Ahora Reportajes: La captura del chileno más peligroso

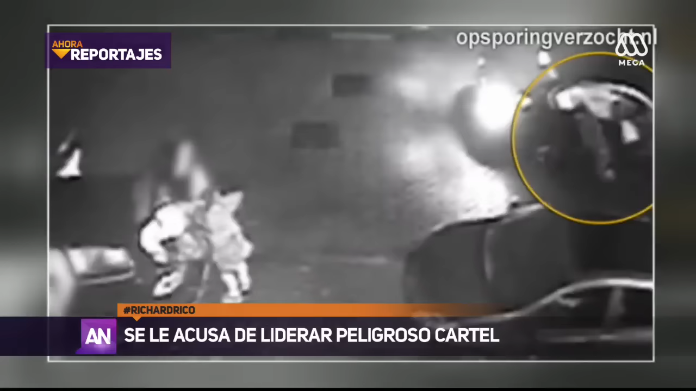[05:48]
Escenas de asesinatos a sangre fría que han teñido de rojo las calles de Ámsterdam.